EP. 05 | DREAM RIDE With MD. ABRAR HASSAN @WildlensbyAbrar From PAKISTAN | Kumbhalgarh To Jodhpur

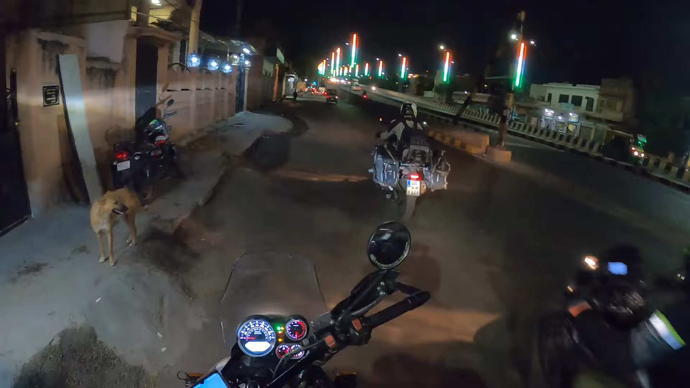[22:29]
होटल मिल गया है ताकि पार्किंग अच्छे से कर सके।
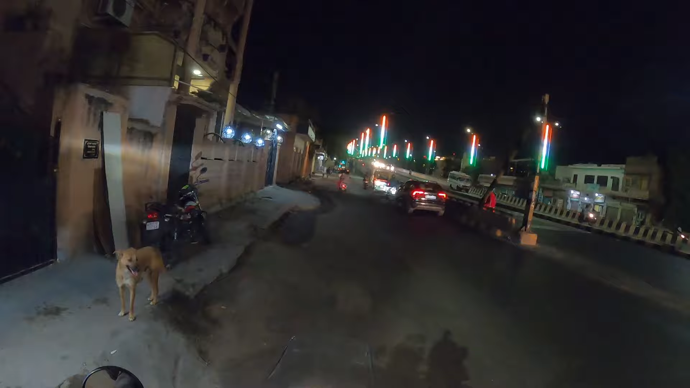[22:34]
अब होटल की तरफ जा रहे हैं, वो यहाँ के ओल्ड टाउन में है वो।
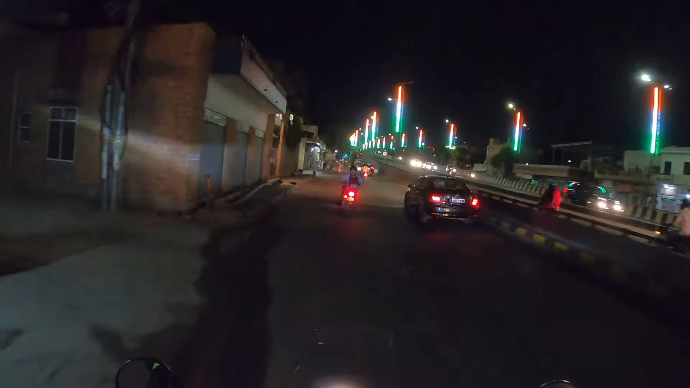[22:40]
अभी काफ़ी ट्रैफिक था, पीछे उसमें फंस गए थे,
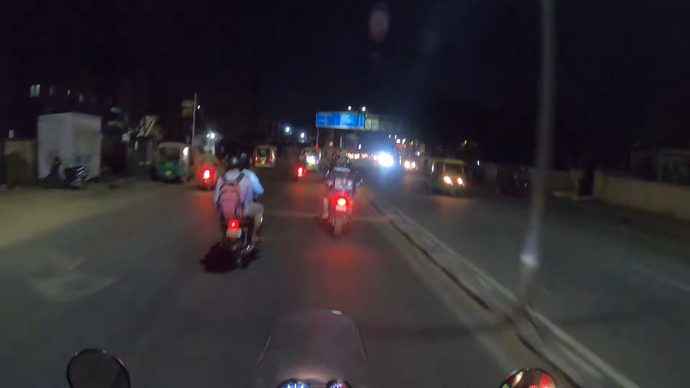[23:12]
तो बोलते हैं ब्लू सिटी,
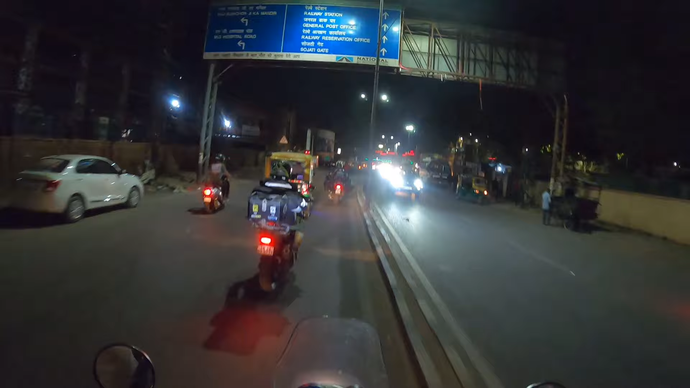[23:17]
ये स्टेशन आ गया यहाँ का, नॉर्थ वेस्टर्न रेलवे जोधपुर, जोधपुर स्टेशन।
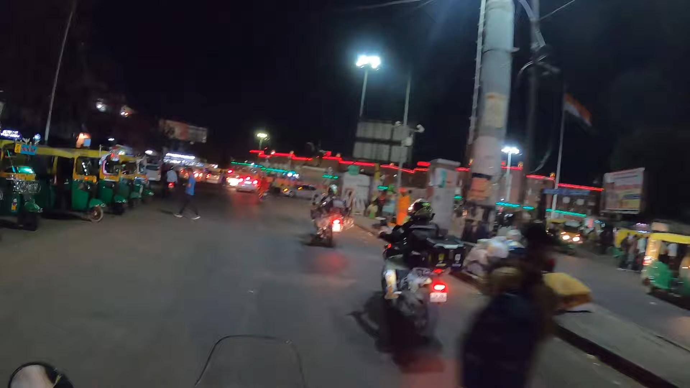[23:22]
जनरली हर स्टेशन के आसपास आपको रुकने के लिए गेस्ट हाउस और खाने के लिए हज़ारों होटल छोटे छोटे वो सब यहाँ पे हैं।